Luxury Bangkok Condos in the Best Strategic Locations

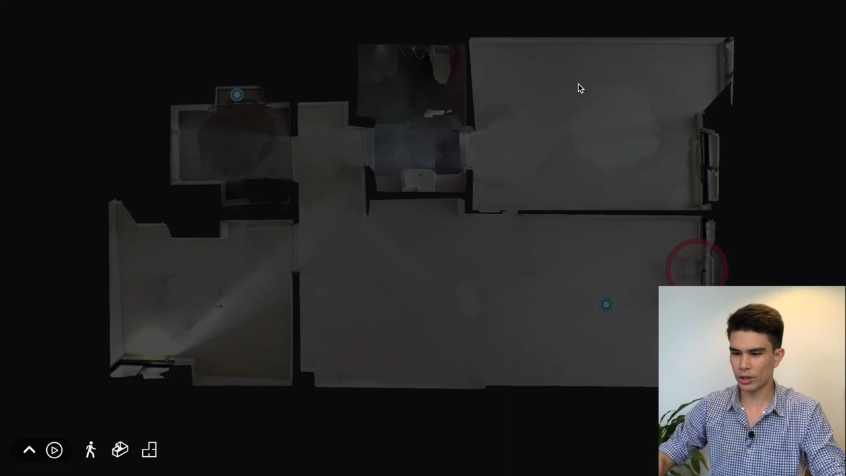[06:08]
All right, let's jump into the master bedroom. Okay, so you have that same view as well from the master.
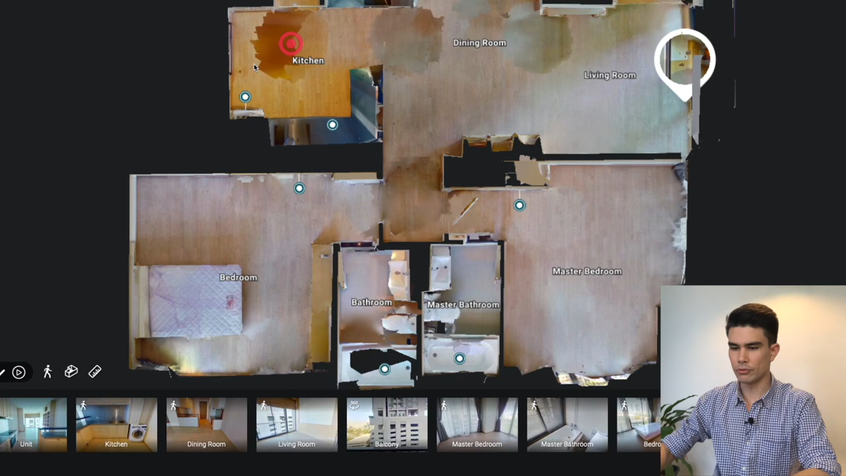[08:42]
So you walk in, you have this kitchen, and then you have the dining room and living room for your guests. And then this other part leads to the two bedrooms. So let's jump into from the entrance. So yeah, to the right, you've got a decently sized kitchen.
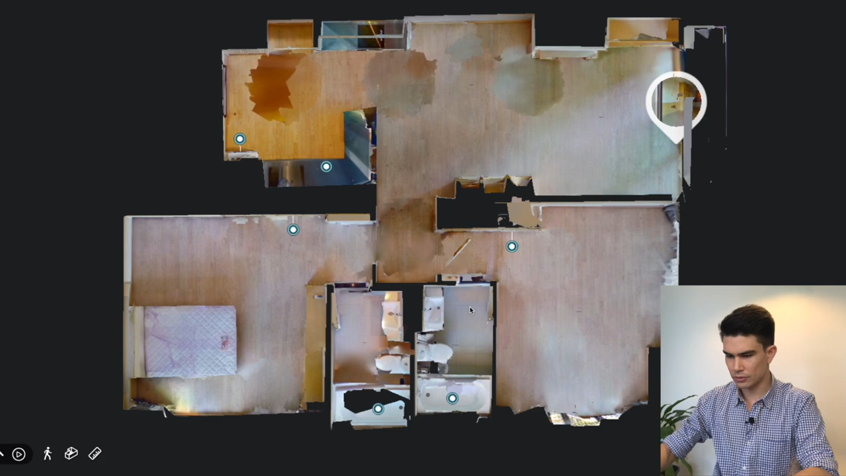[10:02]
And let's zoom up to okay, yeah, the bathroom at right over here. Okay, nice. So it's these actually, these two rooms are actually a bit mirrored.
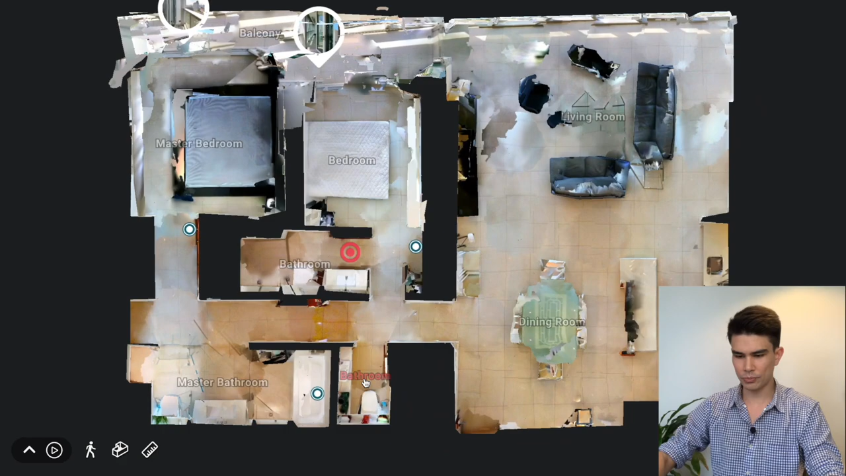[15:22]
Speaking of bathrooms, let's jump into the guest bathroom.
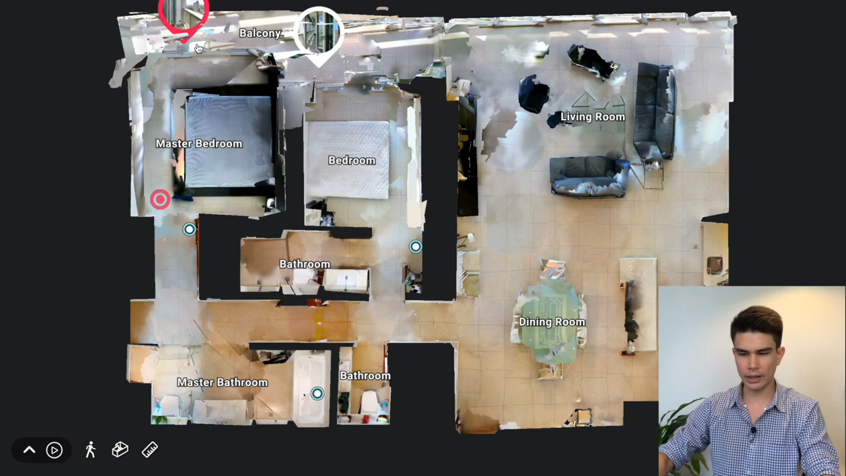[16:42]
So you can access it from this hallway here and also from the balcony. Okay, that's pretty interesting. And okay, and then you've got that view. Hmm.
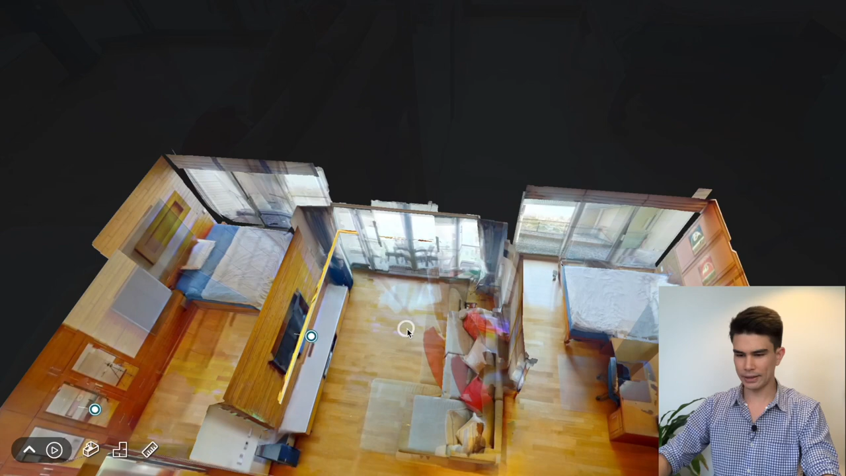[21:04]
And I like to mention that the living room and both bedrooms face this gorgeous view that I'm about to show you in a second because this is what really sells the place.
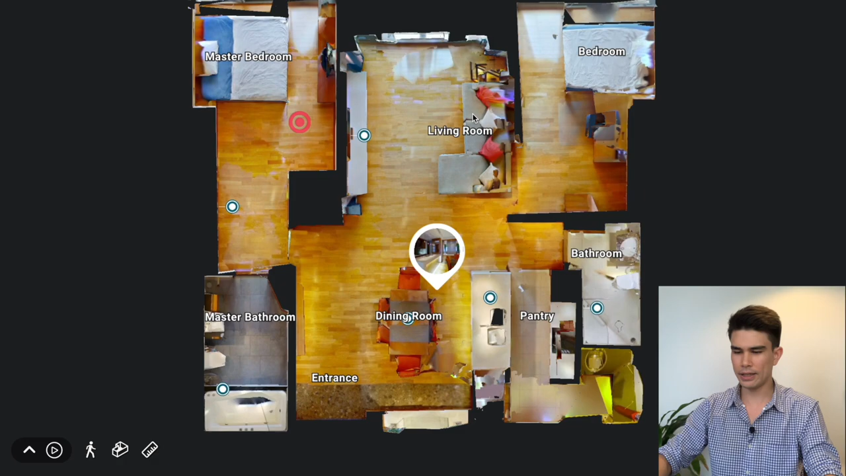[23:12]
You've got your dedicated pantry. Actually, yeah, I haven't seen the kitchen yet.